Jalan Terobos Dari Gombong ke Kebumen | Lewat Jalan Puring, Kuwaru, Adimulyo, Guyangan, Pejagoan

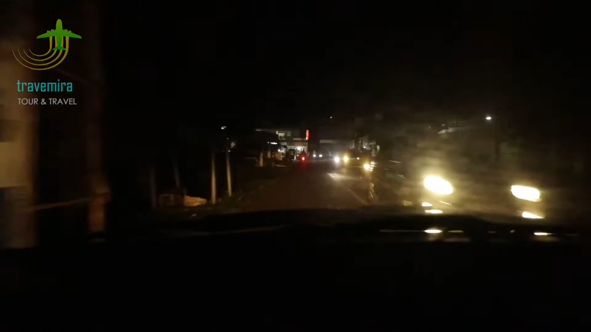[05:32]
ya ini di depan kita tadi setelah kita lewat kantor pos kita ketemu lagi ya pertigaan kita bilang sebelah kiri yang ngambil arah guyang kumen jadi
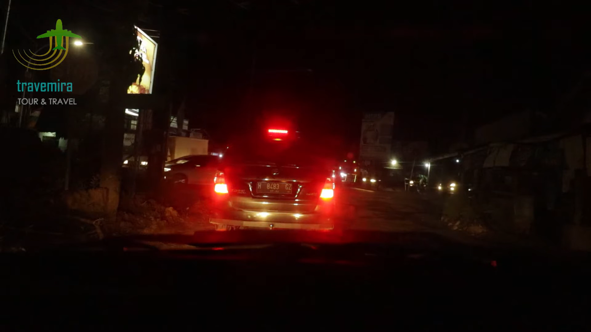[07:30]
ambil ke kanan ya ngambil ke kanan ini simpang lima nih jadi tadi dari dari Masjid Besar kita lurus terus ketemunya simpang simpang lima ya ini simpang lima di depan kita kalau lurus kota kebumen kalau belok kanan itu link ringrutnya kebumen kota kebumen kita udah
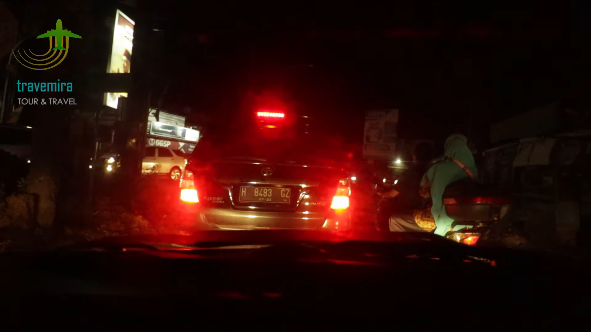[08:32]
jadi tadi kita lewat Karanganyar seru uang kemudian ini simpang limanya sebelum kebumen namanya simpang lima jagoan jagoan dan disini pasti selalu macet ya kalau lebaran tapi kalau hari biasa kalian nggak usah khawatir disini ini pasti lancar cuma di musim lebaran seperti ini pasti macet seperti ini ya tapi kalau misalnya kalian ada ngambil
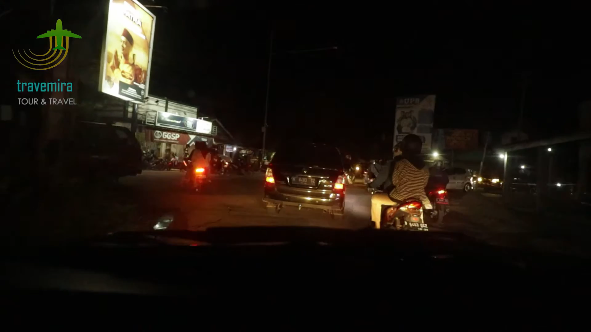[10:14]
arah Yogyakarta ya kita lewat ring road ini kita nggak boleh lurus sama polisi jadi kita lewat ring road saja ini nggak boleh lurus
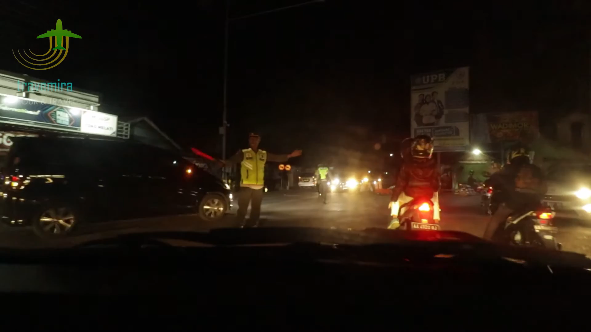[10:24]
ya karena dalam kondisi macet seperti ini nih di musim jam lebaran kita harus
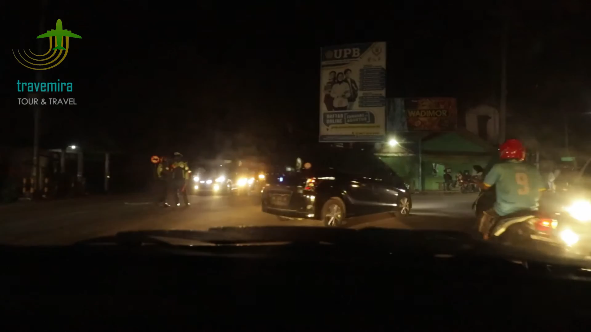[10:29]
lewat ring road atau jalan jalan lingkar luar kebumen kita lurus aja ini agak malam ini sudah malam jadi videonya juga nggak kelihatan sempurna ya kalau enggak seperti di siang hari tapi ini kondisi malam begini ya jadi kalau sudah malam mahrib
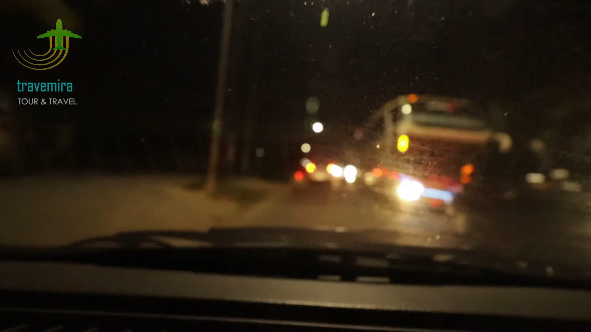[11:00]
ya sebenarnya udah mulai menjelang sore ya ini kemacetan semakin padat semakin parah sampai malam hari ya jadi banyak sekali
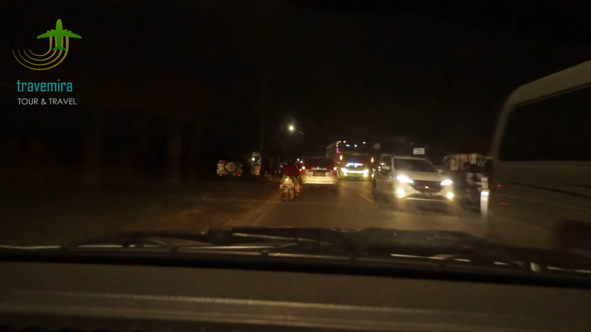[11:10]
bis-bis atau arus balik Genggara Jakarta
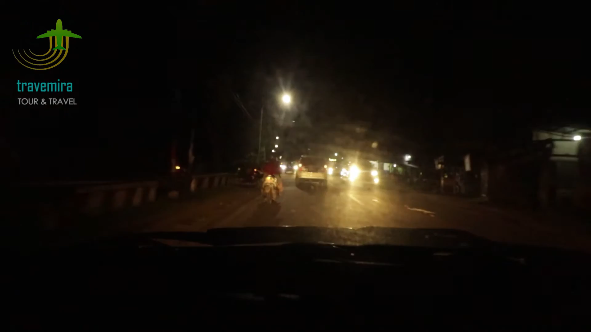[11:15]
ini ngambil di jam malam kalian tinggal lurus aja ya lewat jalur lingkar selatan ini sebenarnya sudah sampai ke bumen cuma ini kita nanti finish di jalan kota kebumennya saja ya ini sebenarnya sudah masuk ke jalan lingkar luarnya kebumen ring road kebumen
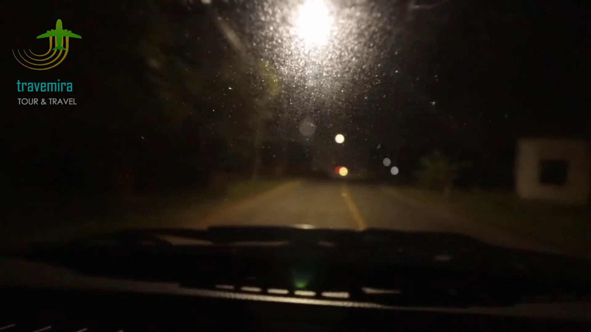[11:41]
ini jalan nasional juga ya jadi jalannya luas memang usut untuk penghubung jalan antar provinsi ya setelah jalur lingkar
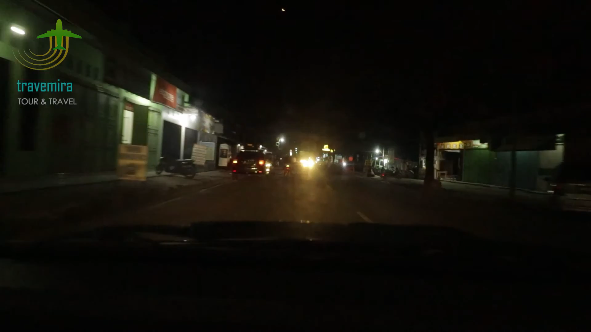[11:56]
ya lingkar luar atau lingkar selatan kebumen
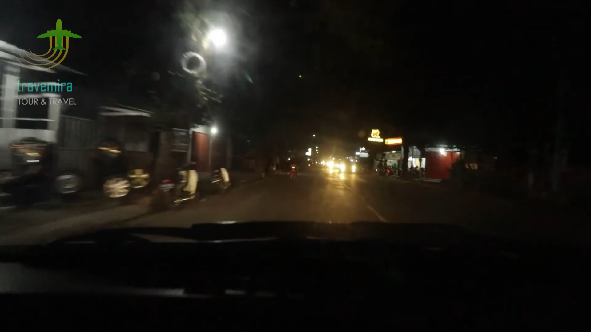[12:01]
ini kita sudah masuk ke jalan nasional kembali dan kita berakhir di sini ya silahkan kalau kalian ingin lurus terus melanjutkan perjalanan perjalanan itu nanti ketemu arah Yogyakarta nah demikian video kali ini terima kasih